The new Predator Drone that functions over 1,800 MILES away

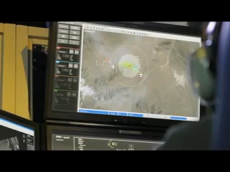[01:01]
Activating SAR. Target there. Roger. Pistol 11, you are clear to engage.